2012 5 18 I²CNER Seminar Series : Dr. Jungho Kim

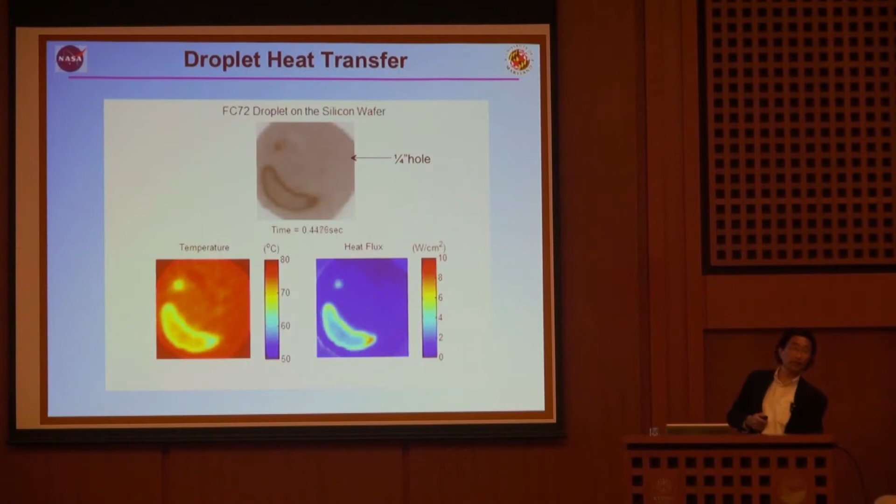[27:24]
And we take this data and we convert it to the heat flux with our technique, and you can see that we can measure with high spatial resolution and high temporal resolution what the heat transfer is.